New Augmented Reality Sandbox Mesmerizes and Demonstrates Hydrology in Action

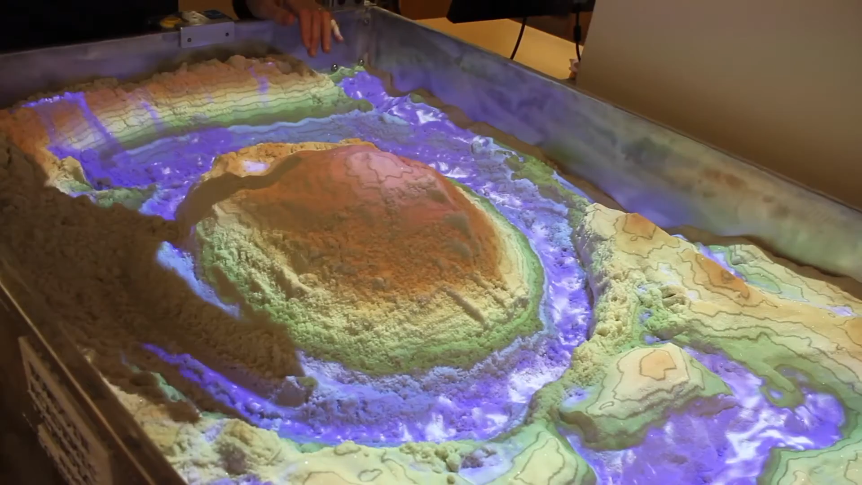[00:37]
the water will follow the topography and find, as in real life, the lowest point that it can get to.
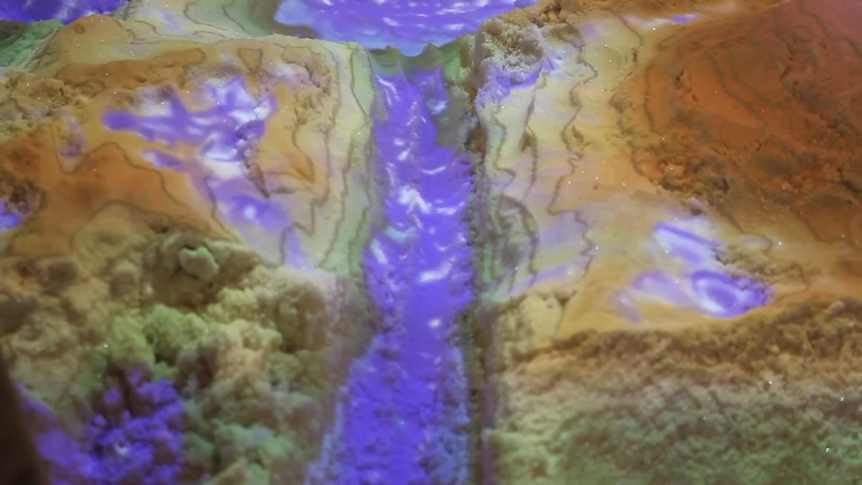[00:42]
To illustrate a bit more dramatically, we have a couple of buttons on the side here,
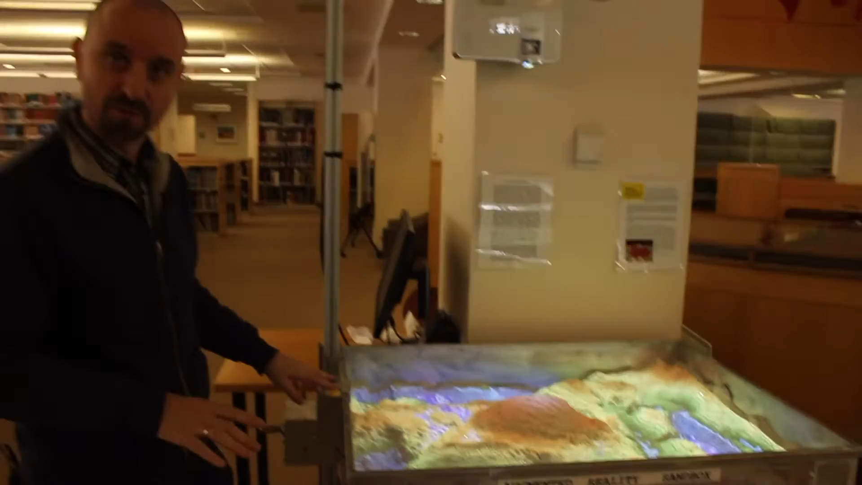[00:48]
one which will create a flood event.
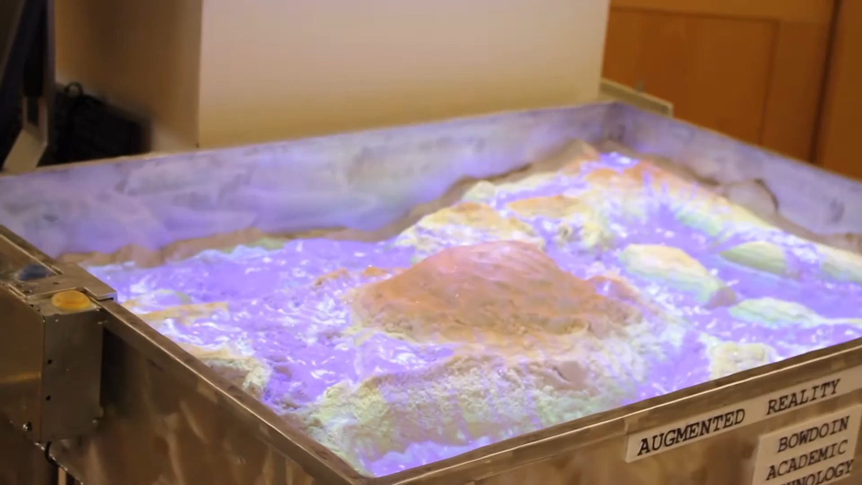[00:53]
And you can see that the water will then flow across the topography. It's actually based on real fluid dynamics.